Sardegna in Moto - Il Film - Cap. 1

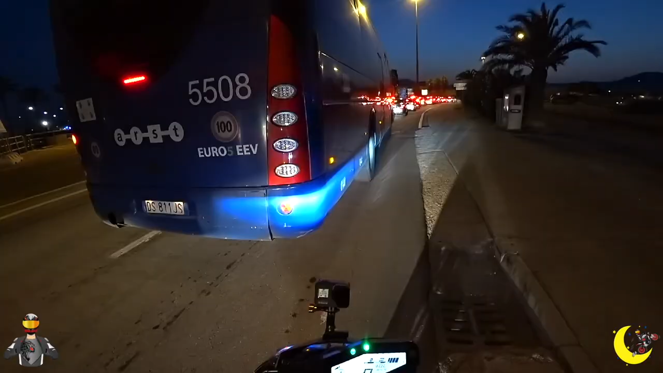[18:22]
C'è un traffico della Madonna, adesso dobbiamo andare verso destra.
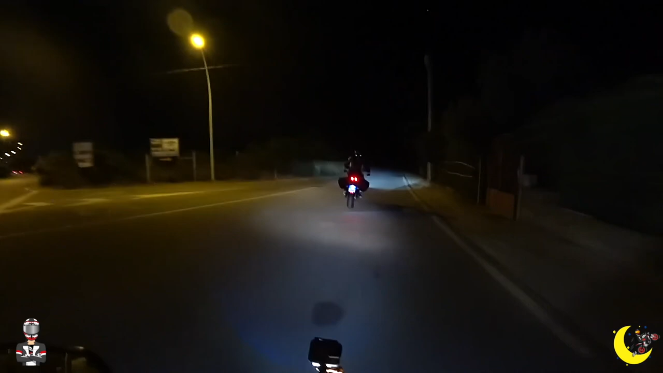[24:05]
Io non capisco dove sono le strade, ma comunque la segnaletica è un po' carente. Beh, quella poca che c'è di solito ha i colpi di pallottola, quindi... Ah, beh... Ci sta, beh, d'altronde con qualcosa devi allenarti. Ma questa strada qua? Questa strada qua non lo so, non l'ho mai fatta. Ma che cazzo? Cosa sono le scorciatoie queste? Ma che ne so, ma prima... Sono le scorciatoie di Google Maps.
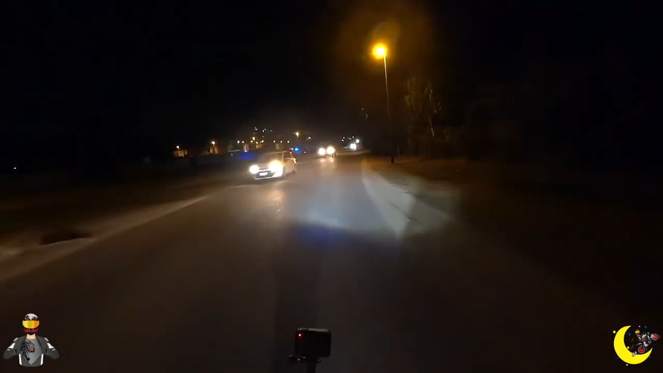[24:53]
Donna, già la quarta pattuglia che troviamo. Devono fare cassa. Ma non credo, la polizia non è la municipale. Dobbiamo far sentire il vicinato che siamo arrivati?